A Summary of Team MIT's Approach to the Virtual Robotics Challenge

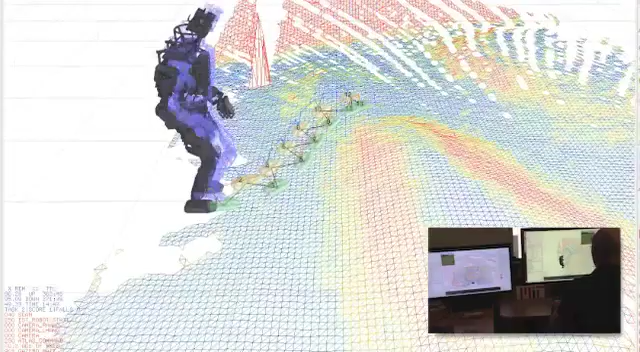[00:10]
Our approach was centered around the concept of tele-automation, in which an operator provides high-level instruction on short timescales
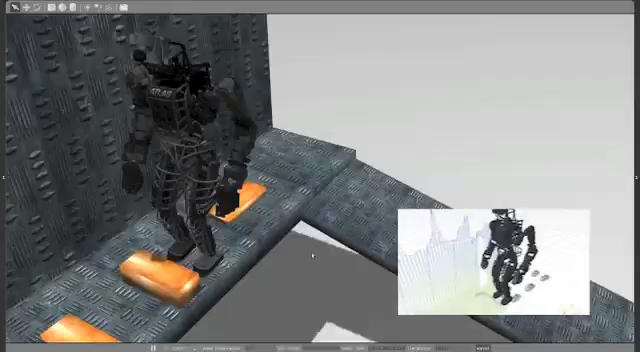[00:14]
to a simulated model of the Atlas robot from Boston Dynamics. This instruction was provided through our 3D user interface.
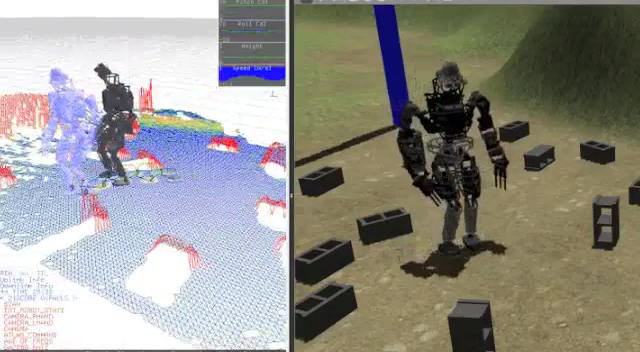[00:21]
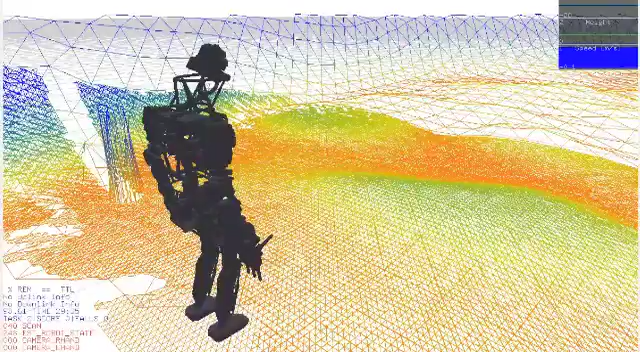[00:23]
The interface presented a rendering of the state of the robot and its environment and enabled the creation of plans which could be communicated to the robot and achieved using our full-body controller.
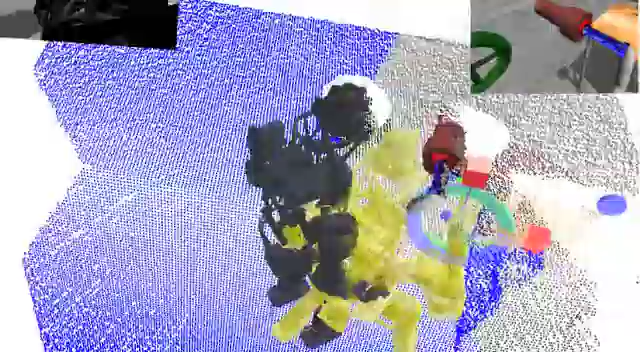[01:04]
All of this enabled the user to retrieve a high-fidelity rendering of the environment, updated at low rate, and to send detailed plans for interacting with that environment.
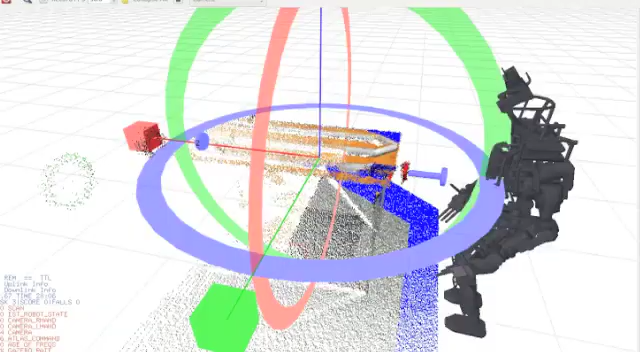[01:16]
During manipulation, the operator requested the sensor data, fit object models, and generated robot plans.
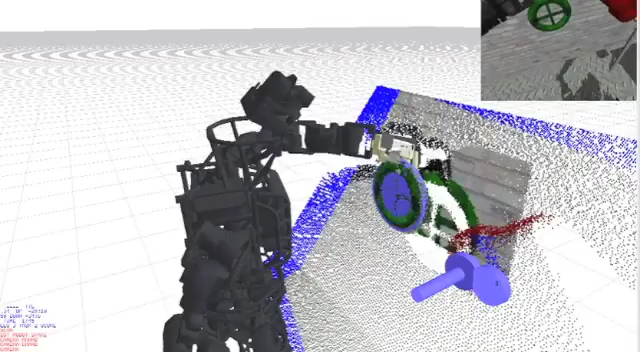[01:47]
Grasping and lifting a hose, connecting the hose to a pipe, and turning a flow valve were all accomplished in the competition environment.
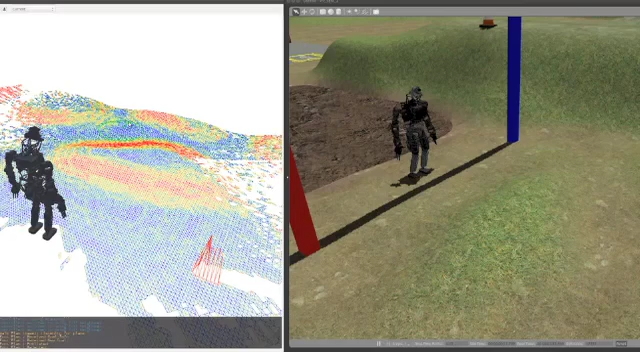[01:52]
The walking mode of our interface balanced automation of simple walking behaviors with fine footstep interaction for difficult environments. Our operator indicated a desired location for the robot as a navigation goal,